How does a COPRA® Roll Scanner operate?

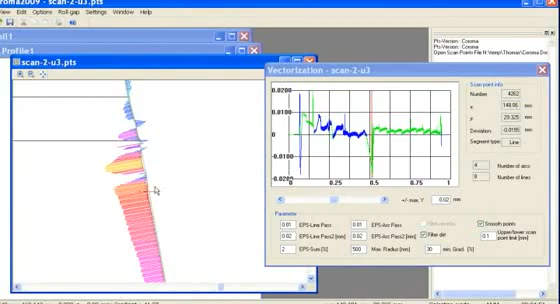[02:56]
Moreover, a DXF file will be automatically generated for a further use of the measurement results in a CAD system.